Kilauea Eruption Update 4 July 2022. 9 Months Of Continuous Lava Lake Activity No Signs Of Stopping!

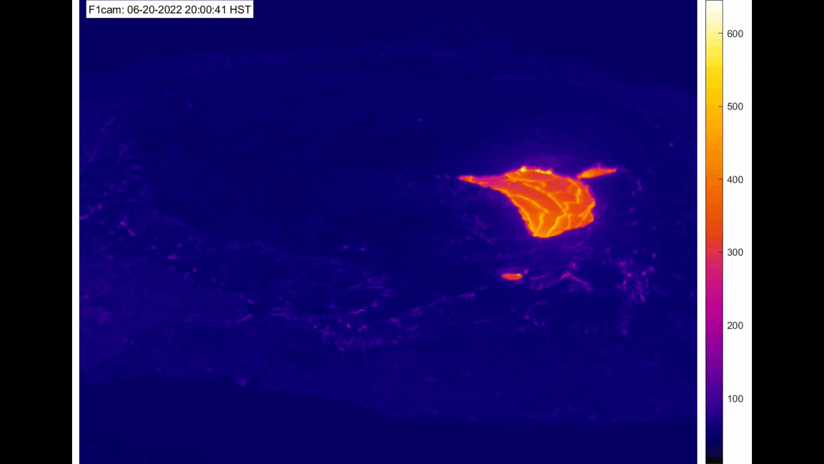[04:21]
And here is the thermal time lapse over the course of two weeks. You can see that the squeeze ups are primarily taking place on the western part and the northern part of the lava lake. And that wraps it up.